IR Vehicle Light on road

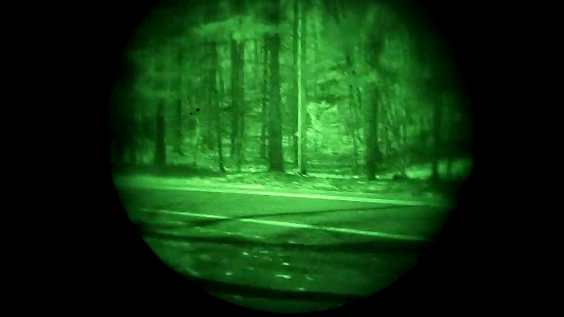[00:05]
all right so here we are at the end of my driveway and on a brightly moonlit light moonlit night standing in the middle of the road and here's the illuminator I'm gonna toggle that a couple times it does pretty good the
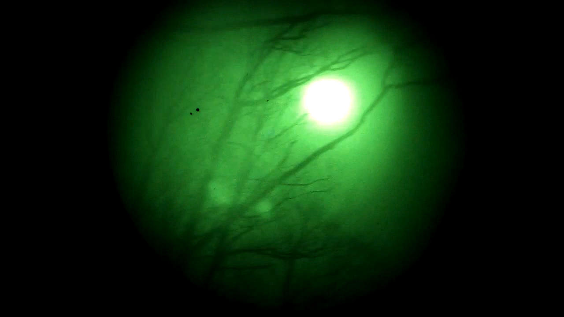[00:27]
moon is pretty good tonight so
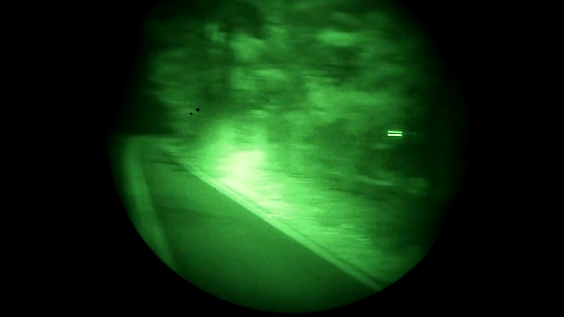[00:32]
there is from the I'm about in the center of the road and that's
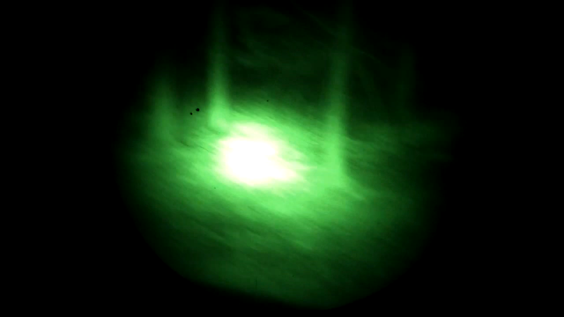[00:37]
about three and a half meters away it does a pretty good job
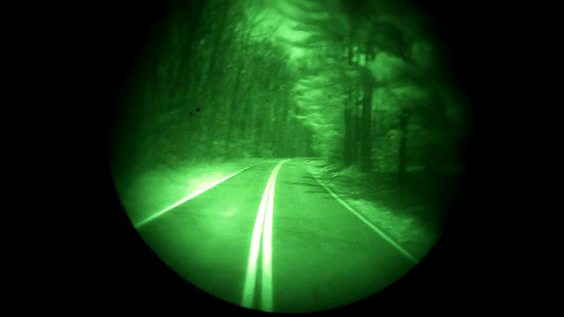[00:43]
it's not bad I think everybody will be happy with these